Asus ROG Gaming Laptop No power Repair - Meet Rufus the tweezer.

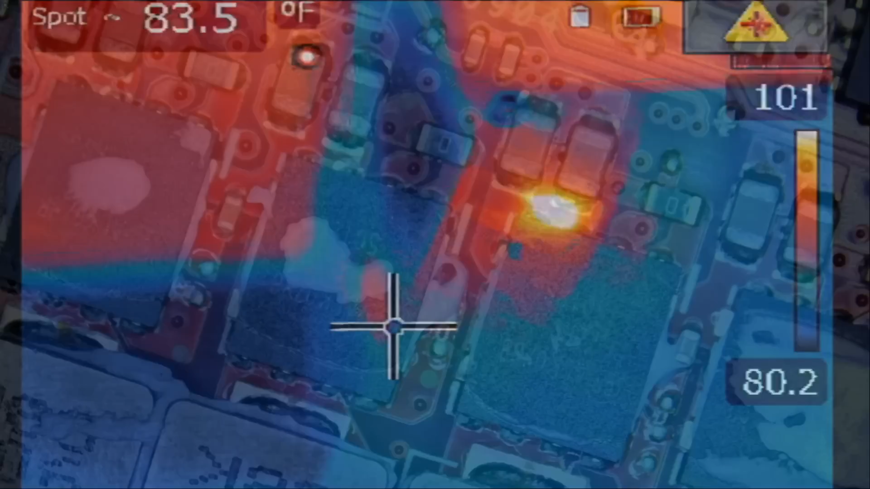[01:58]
On screen: spot 83.5°F
From what I could tell, we have a heat spot right over here, but I may be wrong. It could be here, or it could be here.